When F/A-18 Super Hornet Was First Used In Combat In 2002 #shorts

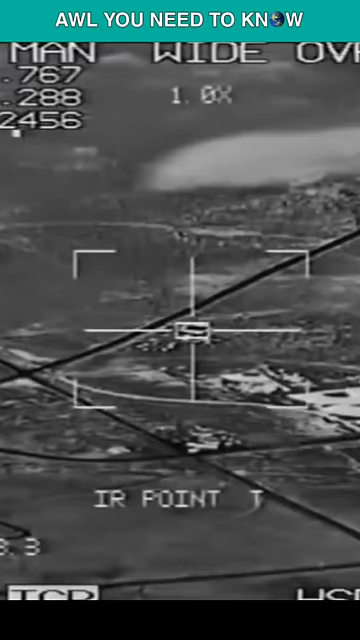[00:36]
On their FLIR pods, the pilots captured their own battle hit assessment images.